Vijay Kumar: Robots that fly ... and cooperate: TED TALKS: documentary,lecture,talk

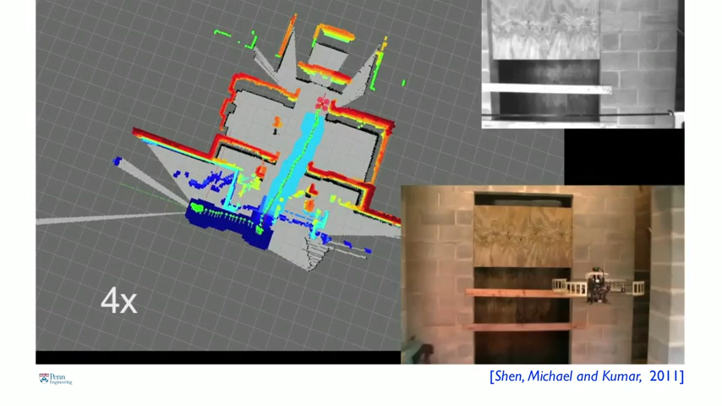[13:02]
it figures out where it is with respect to the features,
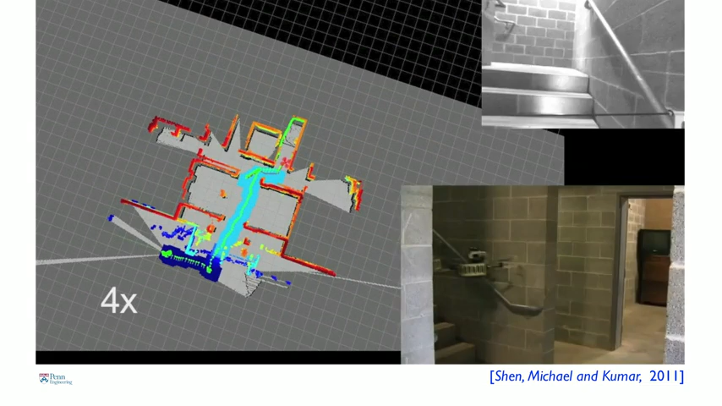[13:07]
and then estimates this position 100 times a second, allowing us to use the control algorithms that I described to you earlier.
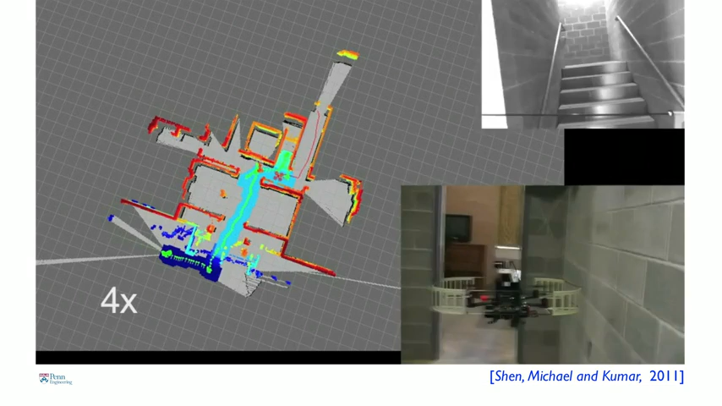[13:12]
So this robot is actually being commanded remotely by Frank,
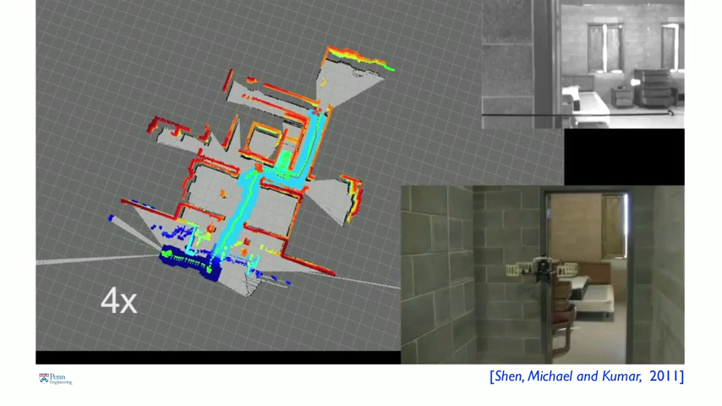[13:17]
but the robot can also figure out where to go on its own.
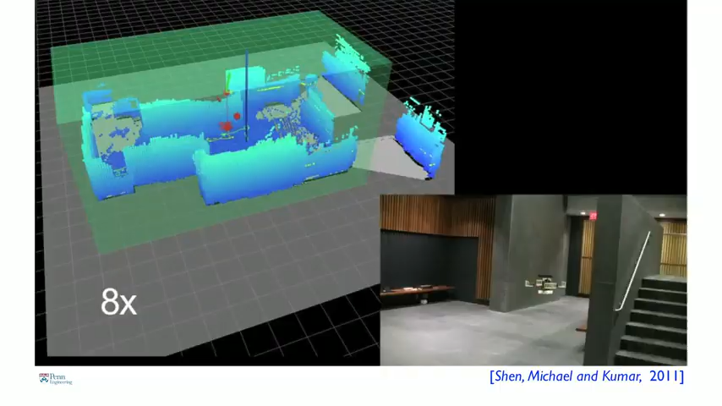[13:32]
So here the robot is not only solving